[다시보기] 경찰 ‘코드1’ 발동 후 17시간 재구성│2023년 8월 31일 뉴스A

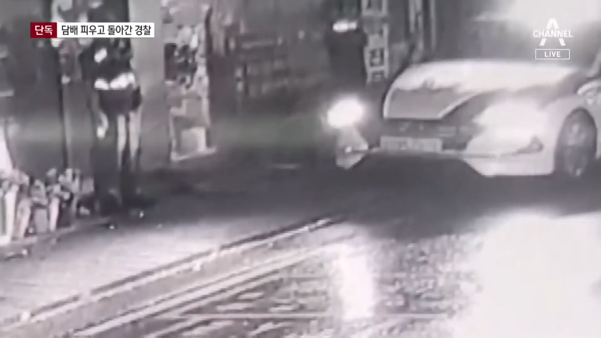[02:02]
강북경찰서는 순찰차 한 대는 거점 근무를 했고 나머지 한 대는 차로 이동하며 주변을 살폈다고 해명했습니다.
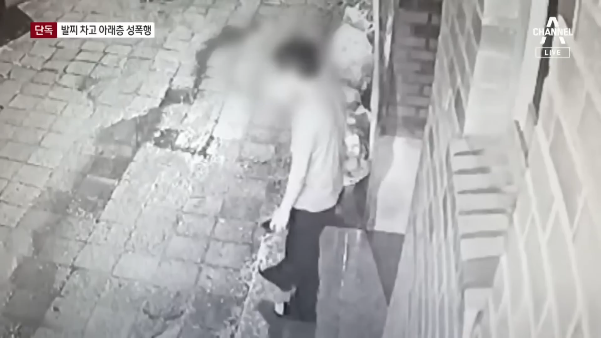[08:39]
경찰들이 우르르 다가오자 피우던 담배를 바닥에 버린 뒤 벌떡 일어나 수갑을 채우라는 듯 팔을 내밉니다.